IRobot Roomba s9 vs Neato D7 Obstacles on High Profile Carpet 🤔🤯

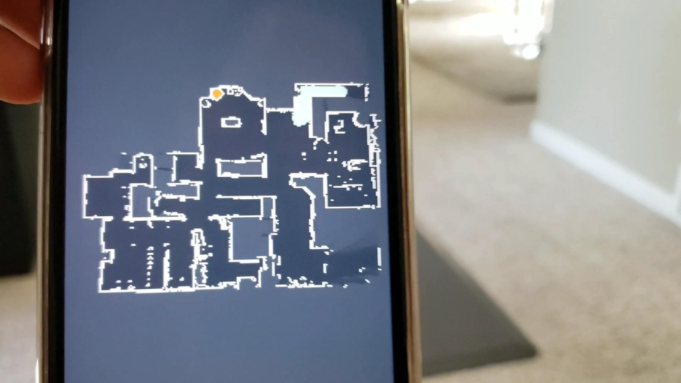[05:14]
So, here's what the map thinks it cleaned.
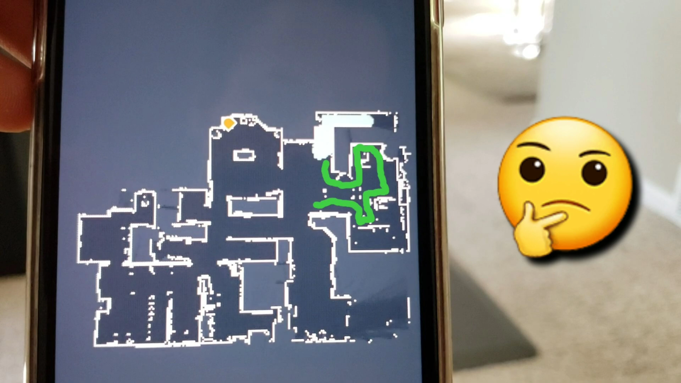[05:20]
It's highlighted in gray, but it technically actually went over in the other area for a bit as well.